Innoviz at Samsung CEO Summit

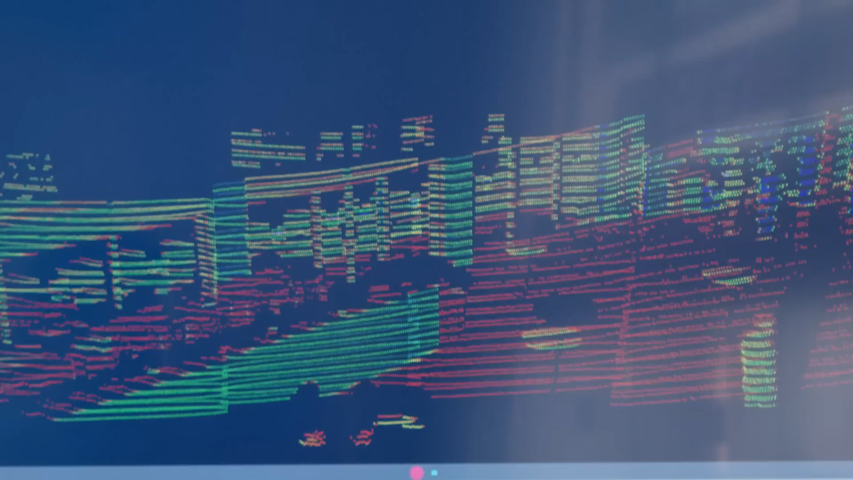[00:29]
And on the screen, you're able to see, it's called a point cloud. What the point cloud is, is a collection of points that the LiDAR sees. And each one gives you distance and other attributes about the objects around us.
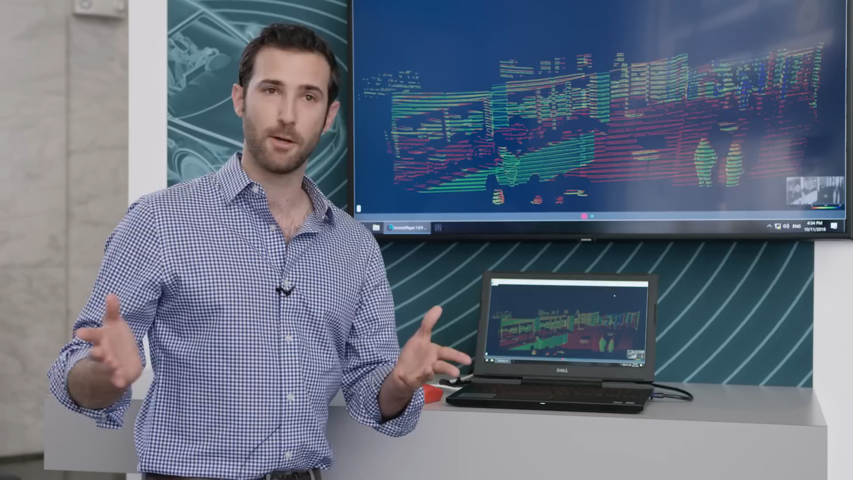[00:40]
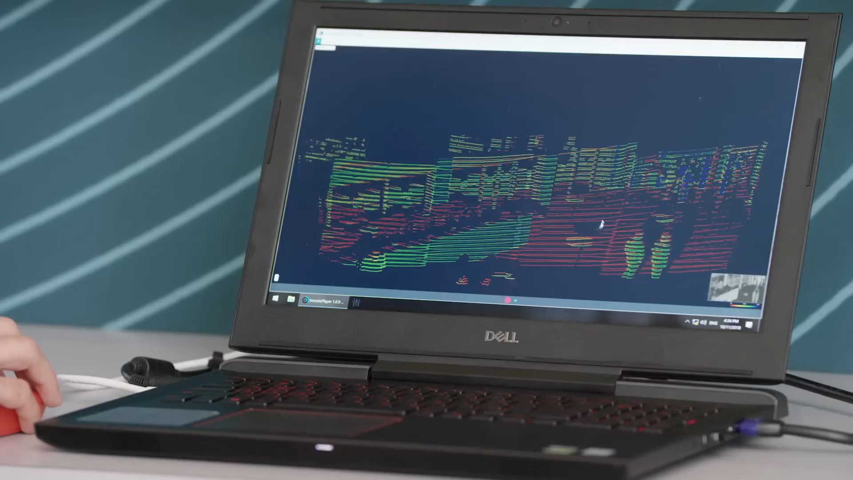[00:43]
So looking at the point cloud, you're able to see the red area, which is the floor. In this visualization, red means lower reflectivity.
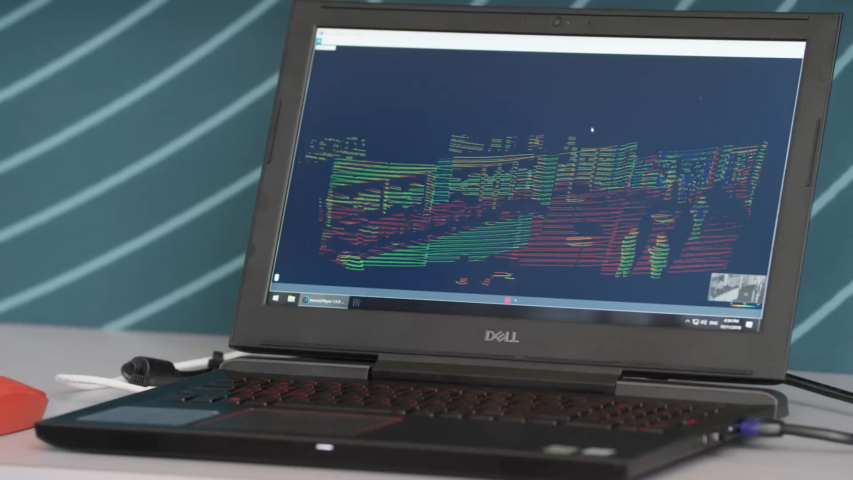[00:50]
And green and blue colors is higher reflectivity.